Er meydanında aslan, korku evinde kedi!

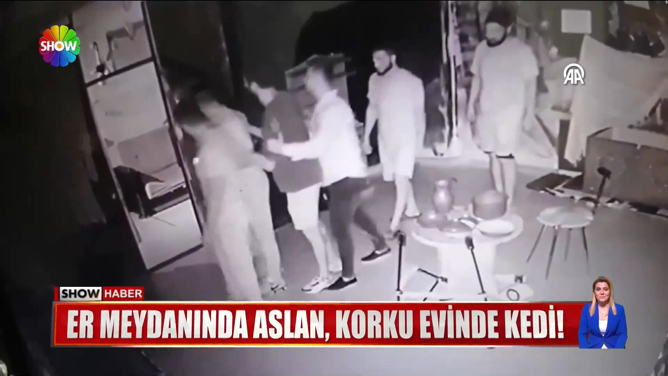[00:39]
El ele kol kola dolaştılar. Birbirlerine sarılıp kostümlü oyuncuları tekmeyle püskürtmeye çalıştılar. En kötüsünü de biri yaşadı. Zifiri karanlıkta tek başına kalınca ne yapacağını şaşırdı.
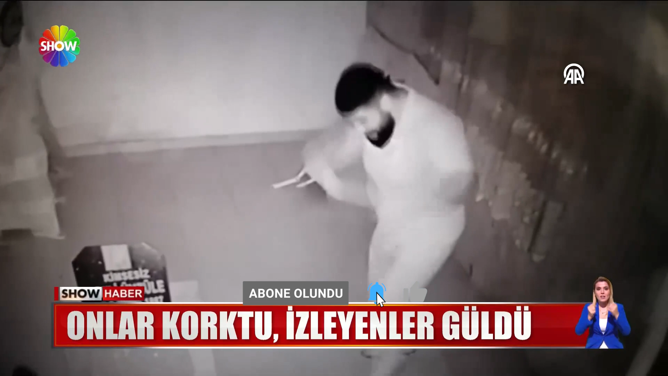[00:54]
Onlar çok korksa da güvenlik kameralarına yansıyan görüntüleri izleyenlere kahkaha attırdı.